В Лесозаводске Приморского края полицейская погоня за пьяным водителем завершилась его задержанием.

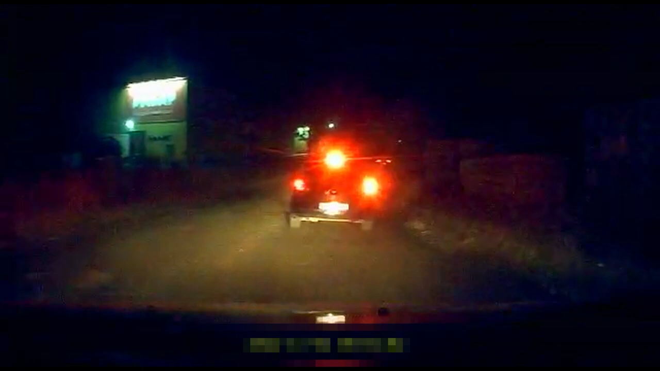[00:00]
Ночью в Лесозаводске водитель Ниссан Теида проигнорировал требования полицейских об остановке и попытался скрыться. Началось преследование.